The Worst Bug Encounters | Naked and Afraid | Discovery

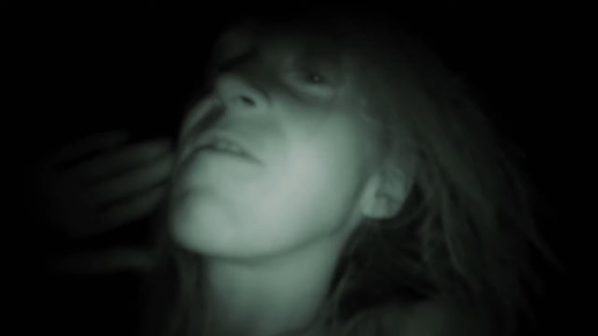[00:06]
They drive me insane. I swear to God.
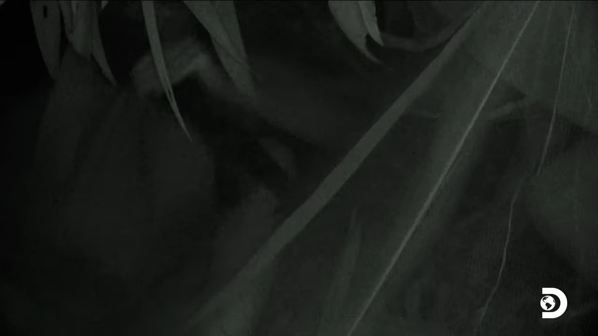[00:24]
Even a bug net was no protection. No, I want it too far. It's crazy. Sleeping isn't going to happen.
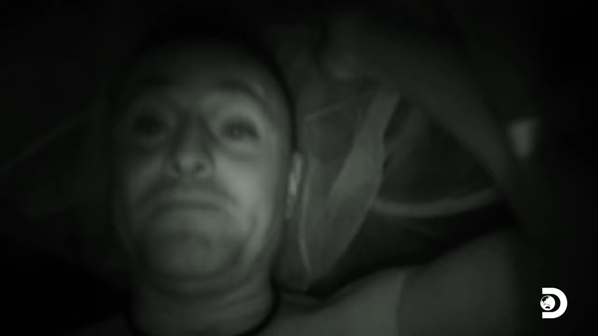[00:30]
Mmm. Things are killing us. Oh, damn it.
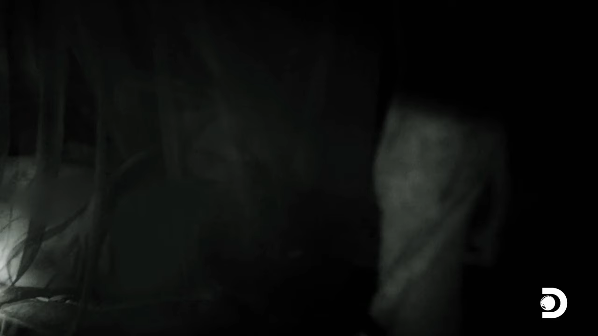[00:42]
My skin is on fire. It burns.
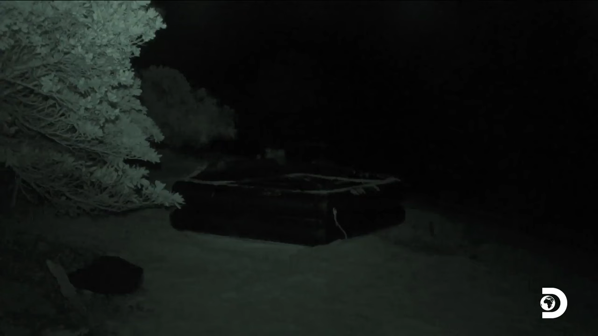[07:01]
but couldn't get away from the savage sand flies that attacked them from all directions.
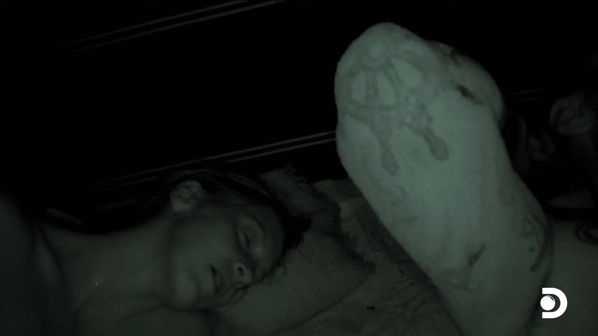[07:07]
Even huddled under their life raft, they couldn't escape the fierce infestation.
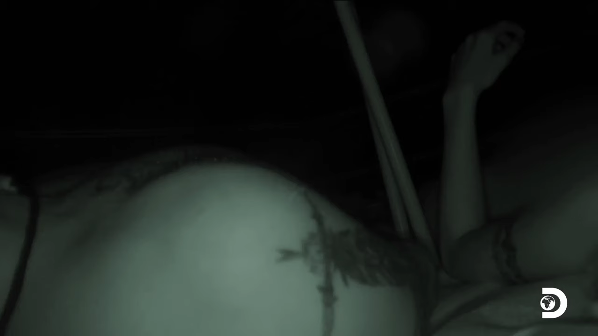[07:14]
You see them? You see them? No, worse. What? Sand flies.
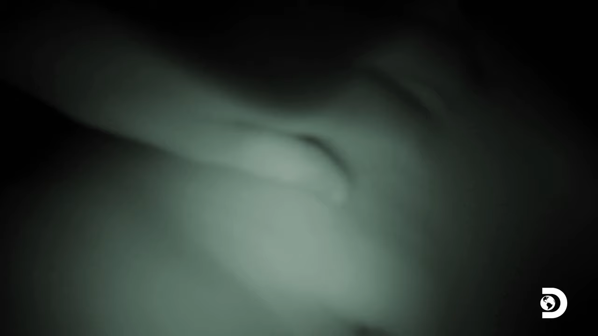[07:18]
I'm getting bit all over. You just die.
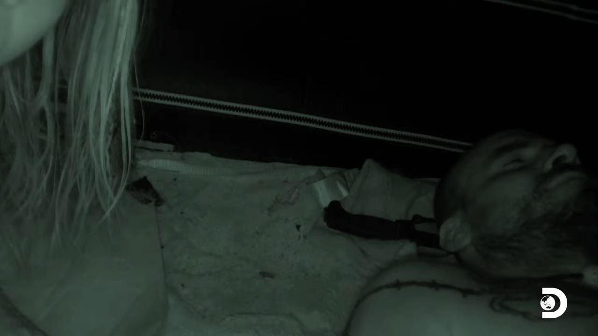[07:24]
Die horribly, all of you. I can hear them. They're in here.
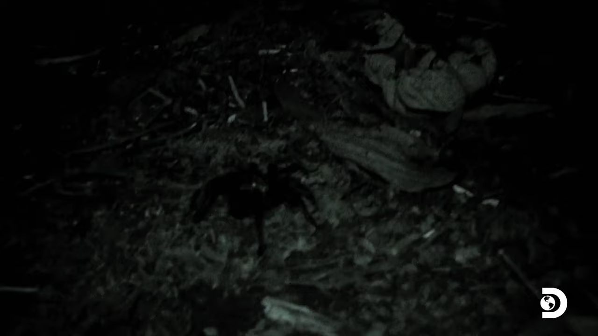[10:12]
The misery during the day escalated as more nocturnal creatures went on the attack.
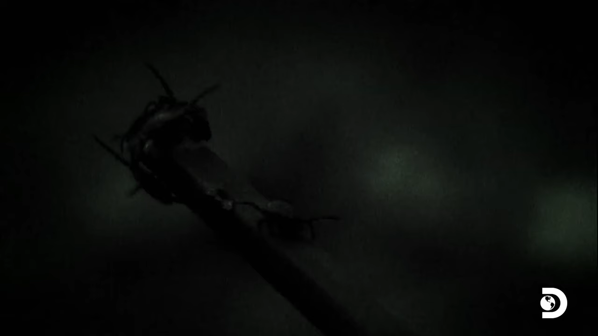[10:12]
Bugs suck.
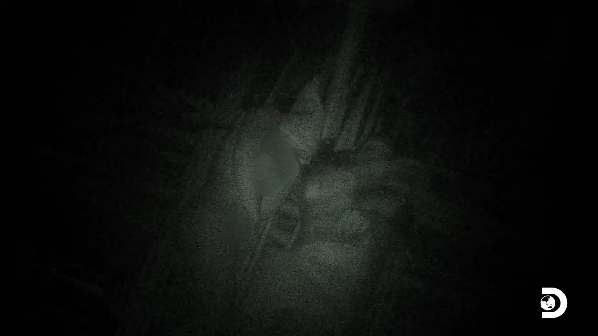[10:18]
And I seem to be getting, you know, a lot worse than my partner is. .
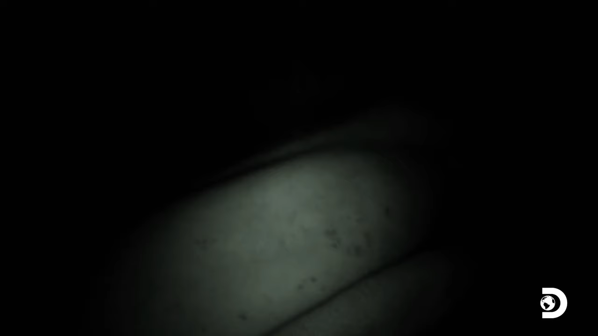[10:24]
Got these all over our bodies.
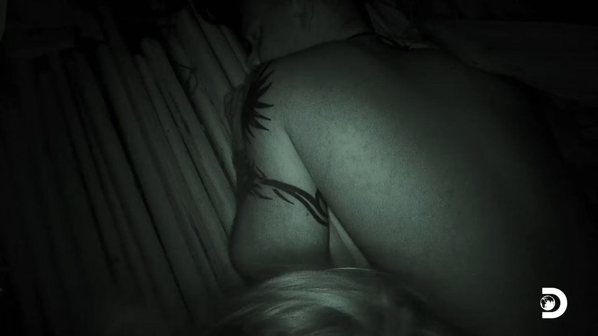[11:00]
Bugs started attacking Shannon. I'm just really hoping the sun's coming up soon because this is miserable. .